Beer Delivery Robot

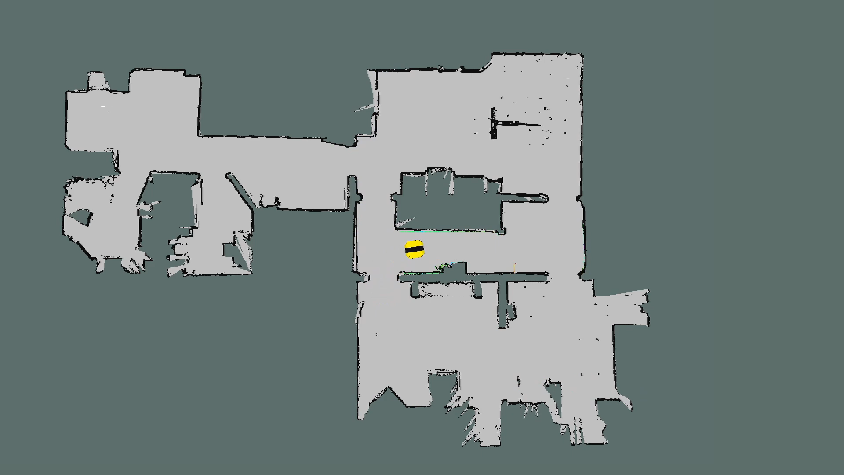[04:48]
robot can find its way around the house already using the IMU and the lidar with the